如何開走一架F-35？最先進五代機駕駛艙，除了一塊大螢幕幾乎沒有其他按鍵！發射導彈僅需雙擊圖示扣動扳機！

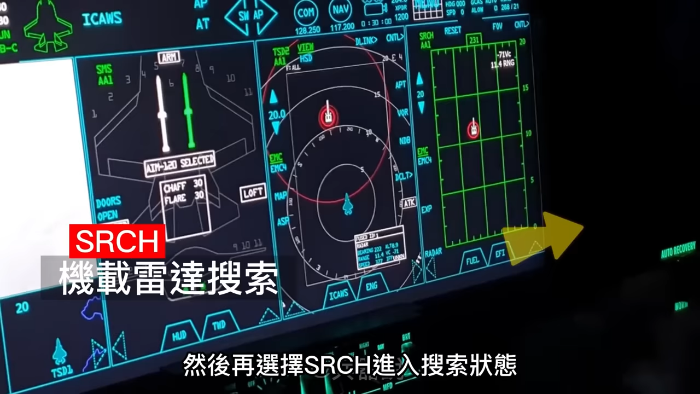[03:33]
状态这时机载雷达开始搜索附近的目标屏
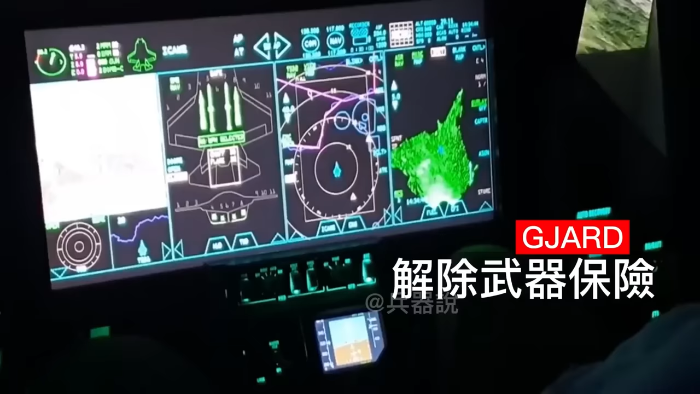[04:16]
解除武器保险选中一枚导弹那么如何选择导弹呢
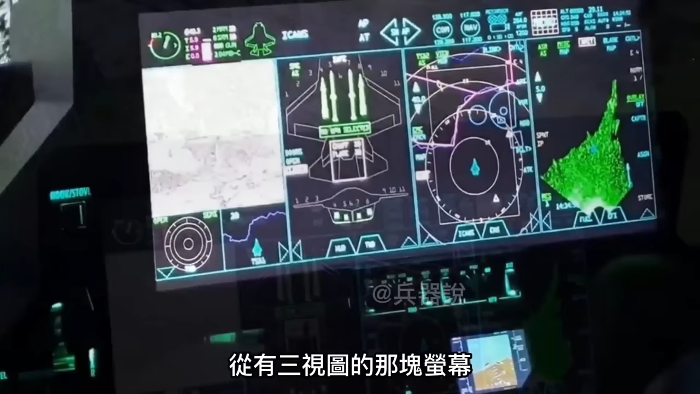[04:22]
从有三式图的那块屏幕呢我们可以看到俯式图中有两长两短的武器图标其中
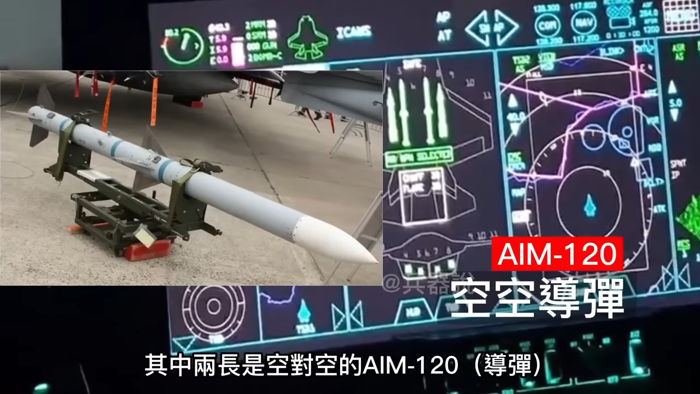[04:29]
呢两长式空对空的AM120
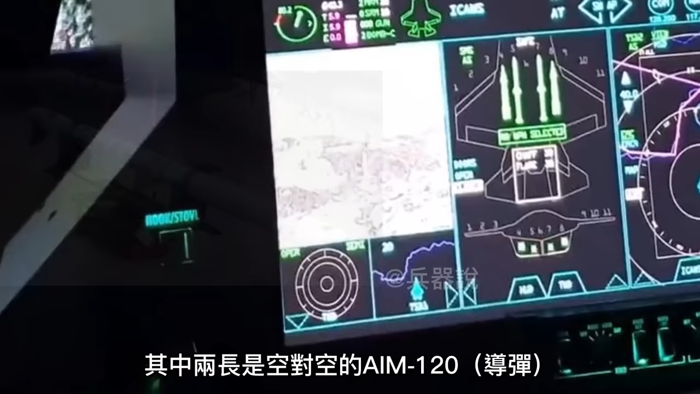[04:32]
两短呢是空对地的GSSM或者是GBU39小直径炸弹这
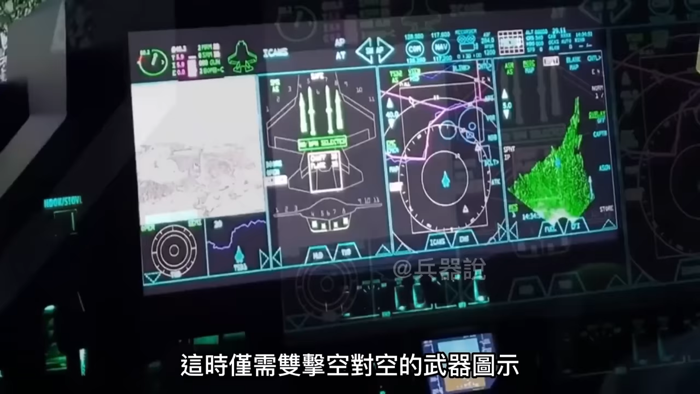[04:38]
时候仅需要选择双击空对空的武器图标然后
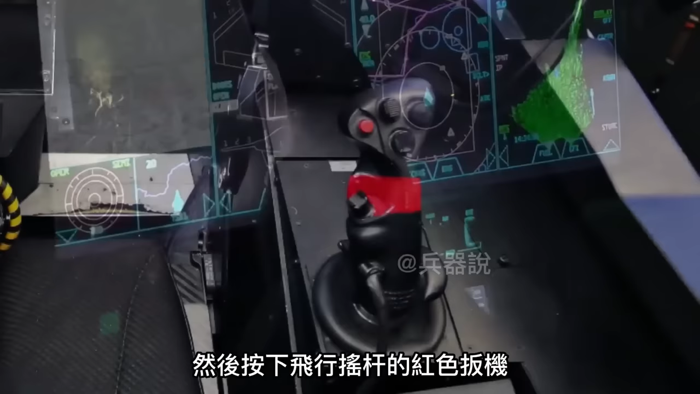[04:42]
按下飞行摇杆红色扳机就能顺利发射导弹了
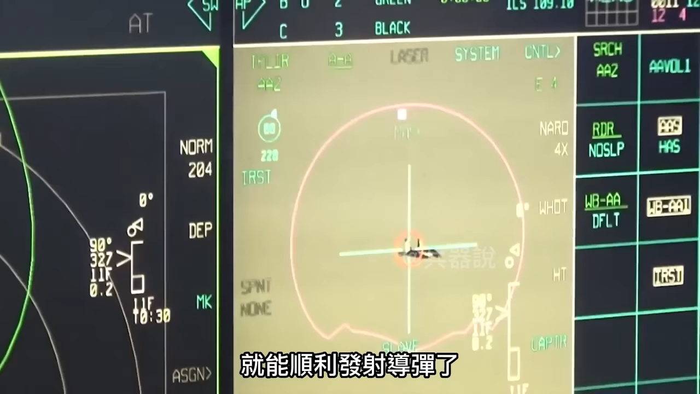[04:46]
导弹在发射后呢就会自动飞向我们瞄准的目标从小屏幕里面我们可以看到右下角的倒计时